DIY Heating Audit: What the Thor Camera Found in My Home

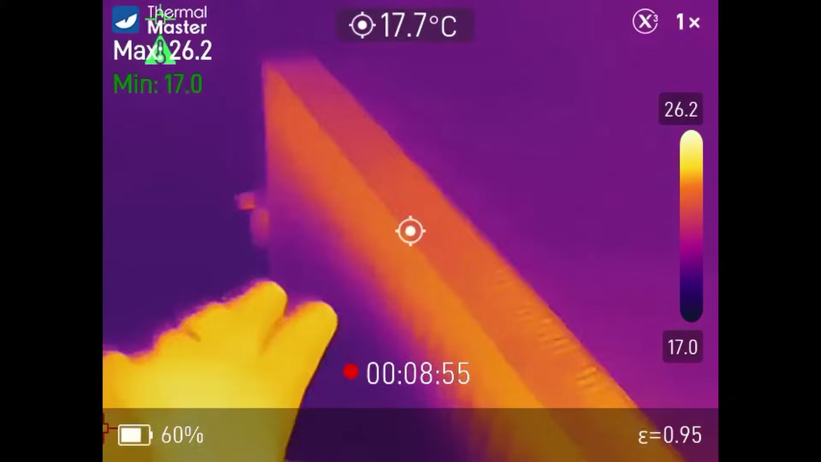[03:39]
On screen: spot 17.7°C
According to the valent app and in the radiators it's looking like 22 degrees. Let's go and have a little walk around the house then shall we? You can see that radiator is working. And what I'm looking for is at the top here I want it to be consistently warm across the top.
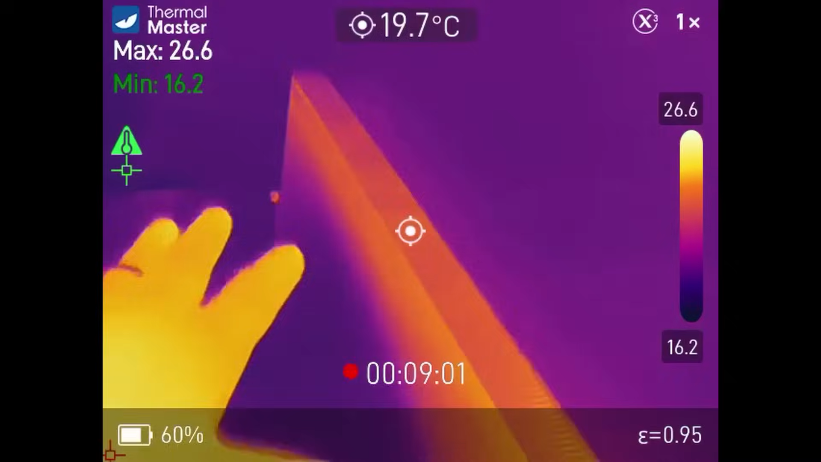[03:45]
On screen: spot 19.7°C
Because typically if you get any air locks, any air bubbles then the radiator won't be completely filled
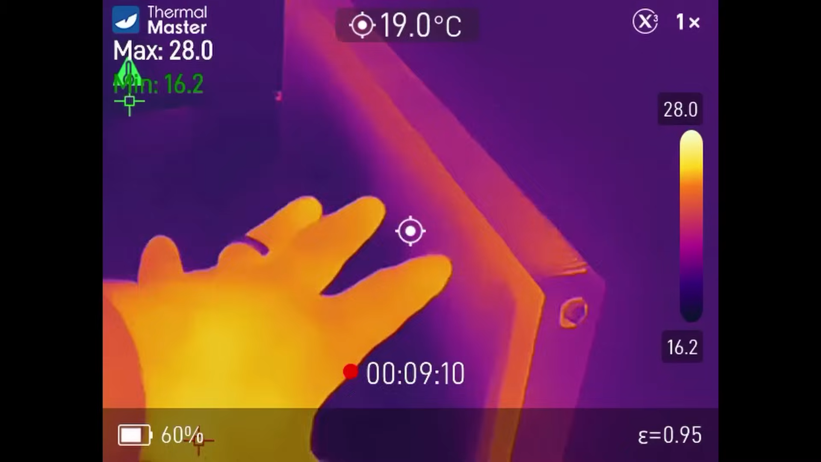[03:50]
On screen: spot 19.0°C
with water and you won't get heat in throughout the top of the radiator. So let's go and see if we can find a radiator that does need bleeding and may have a little air in the top.
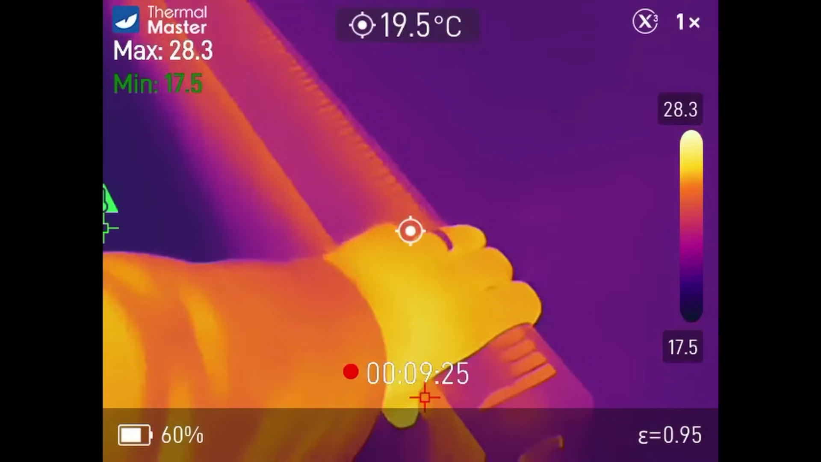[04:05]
On screen: spot 19.5°C
Now the interesting thing is you can see how warm my hand is. So at the moment these radiators they're still cool to the touch. They're not warm but with the thermal imaging camera
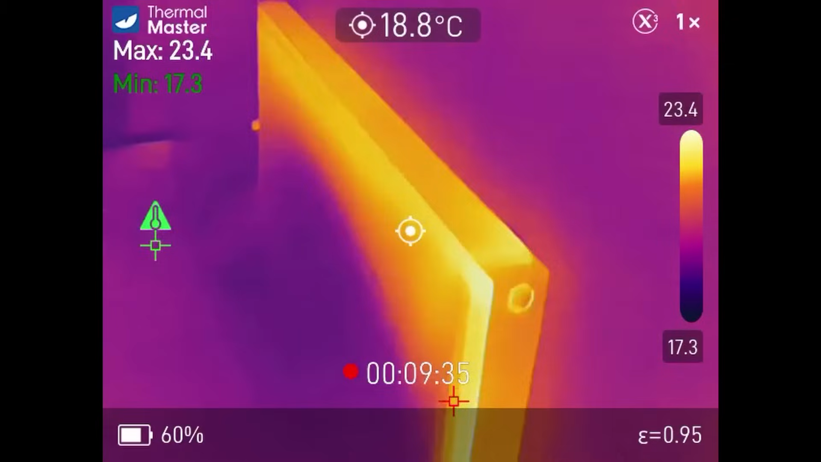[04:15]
On screen: spot 18.8°C
you can already see that they are warming up compared to their surroundings.
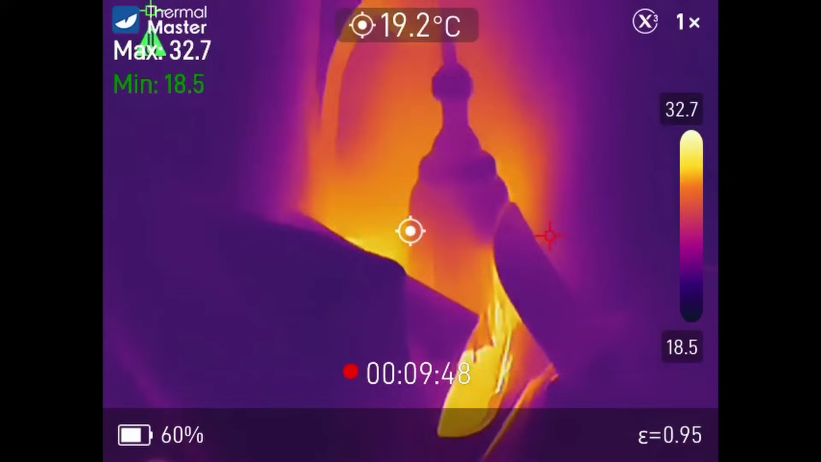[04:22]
On screen: spot 19.2°C
Right in the study I was wondering what that was but that's one of our little wi-fi routers. Okay this radiator nice constant throughout.
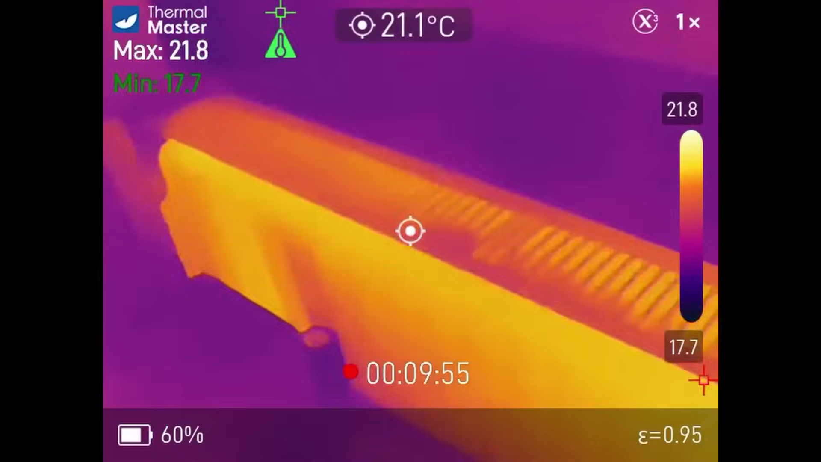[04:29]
On screen: spot 21.1°C
Yeah nice and constant that's what we're looking for.
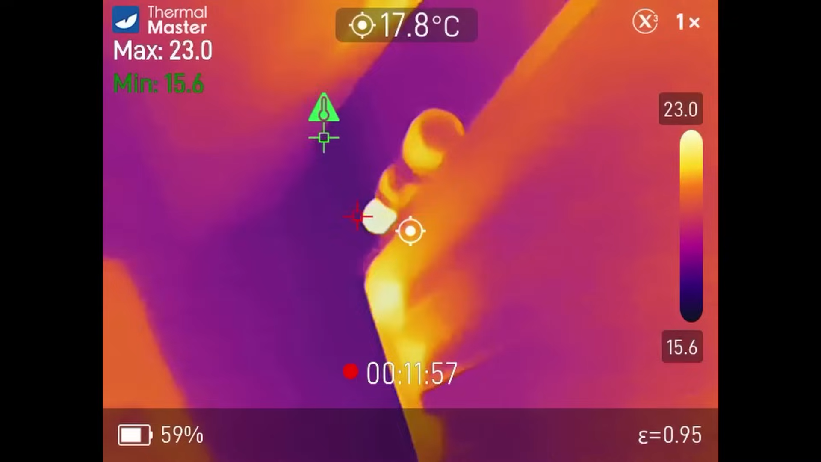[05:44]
On screen: spot 17.8°C
That was a million turns on that lock shield and you can see how quickly that radiator is opening up. excellent yeah straight away excellent right let's go check the rest of the system we'll come back and check on the garage in a bit. Now we can see in the airing cupboard the pump is warm oh yeah that's warm that's warm to the touch now.
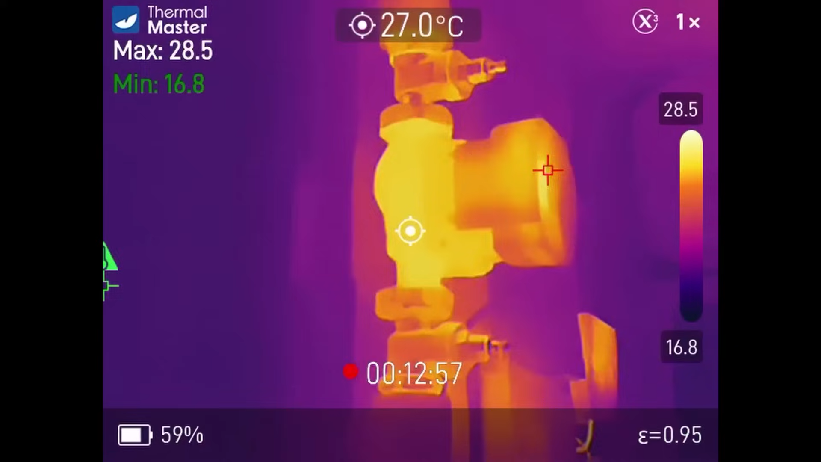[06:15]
On screen: spot 27.0°C
And the thermal imaging camera is saying about 27 degrees that flow temperature must be.
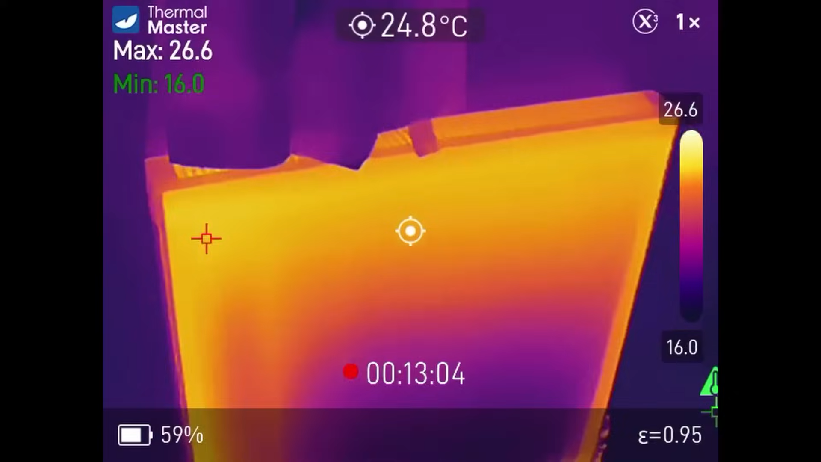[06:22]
On screen: spot 24.8°C
That radiator looks nice and consistent in the in the kids bathroom. Oh yeah that one's looking good. Nice. Ah the sun that always turns his TRV down. Let's turn that back up.
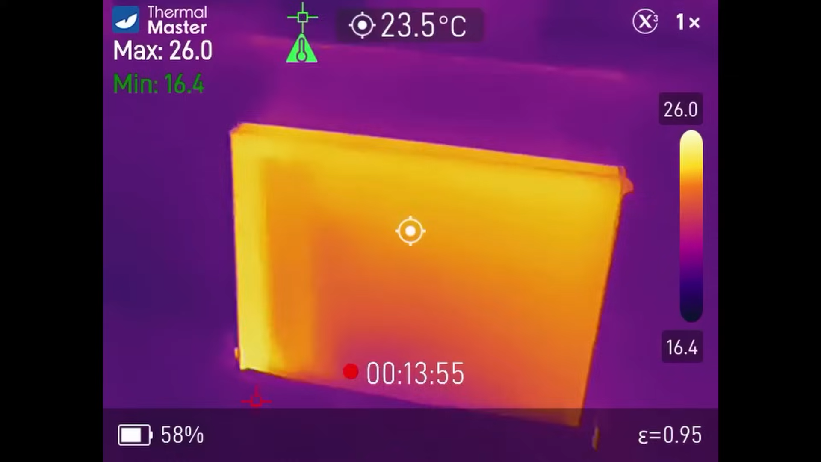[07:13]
On screen: spot 23.5°C
Very satisfying you can see how quickly that's letting some of the flow in. Aha well this sun has got his TRV on. Good we've got a little bit of patchiness but we haven't given it very much time to warm up and this is one of the furthest radiators on the loop.
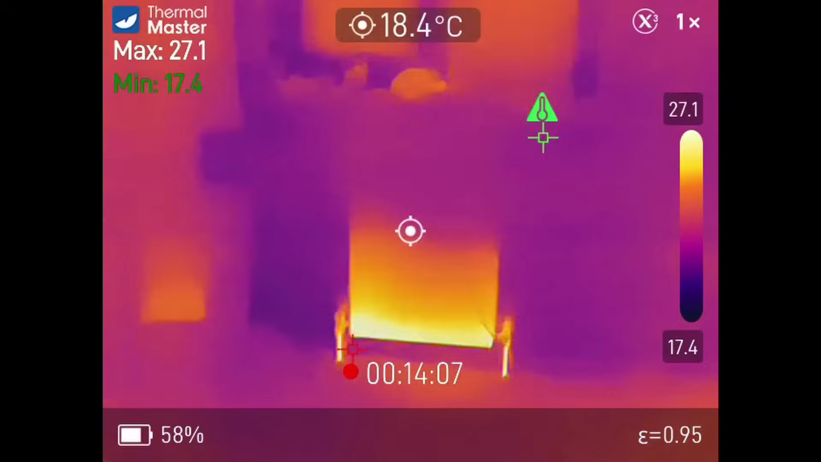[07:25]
On screen: spot 18.4°C
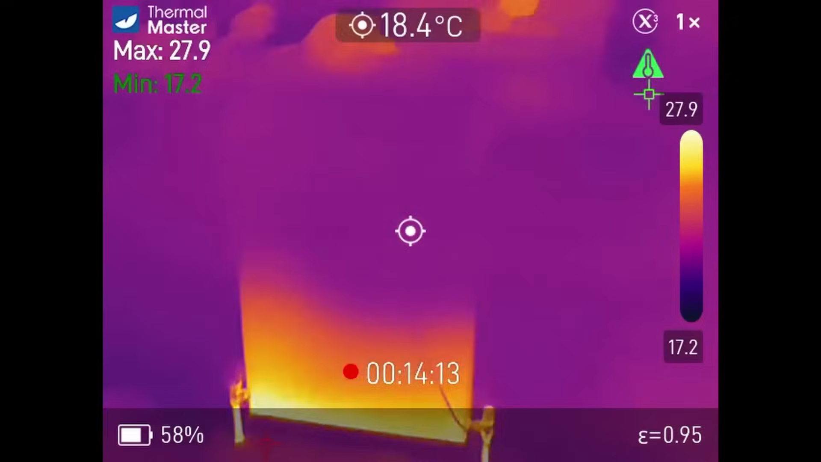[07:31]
On screen: spot 18.4°C
Okay this one looks like it needs bleeding doesn't it.
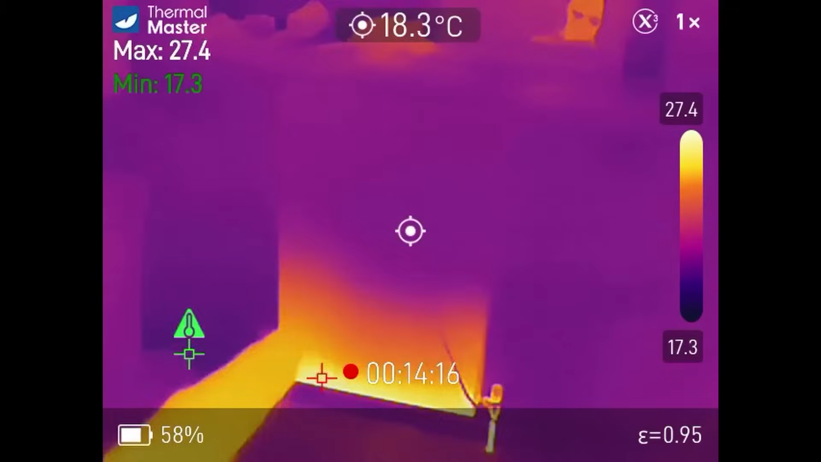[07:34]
On screen: spot 18.3°C
Wow and that radiator there is normally turned off because I sleep this side of the bed and it always gets too warm for me. Oh towel on the towel rail. Let's pop that off. Hmm looks like we could do some bleeding up here as well. Let's go and get the bleed key.
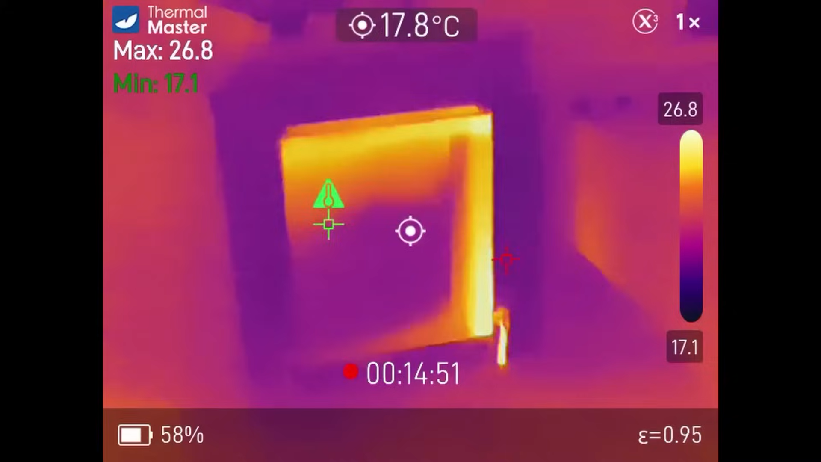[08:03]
On screen: spot 17.8°C
Ah this was the one that wasn't on a minute ago.
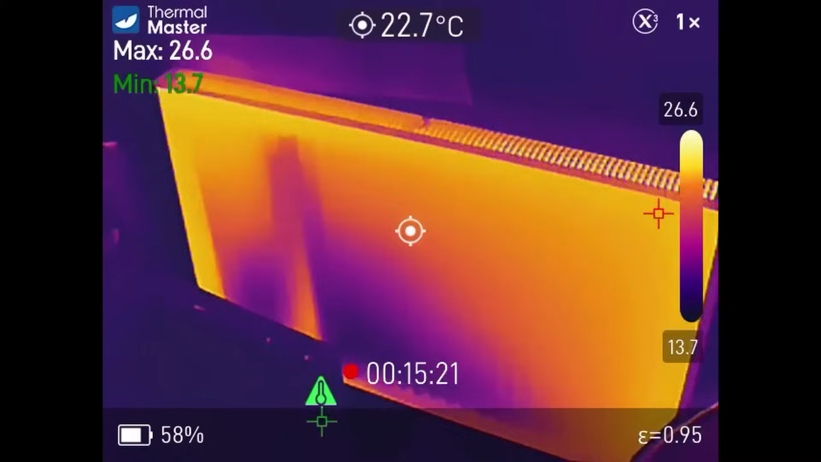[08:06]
On screen: spot 22.7°C
Well that garage one is looking good. That should keep my motorcycle and my batteries nice and warm.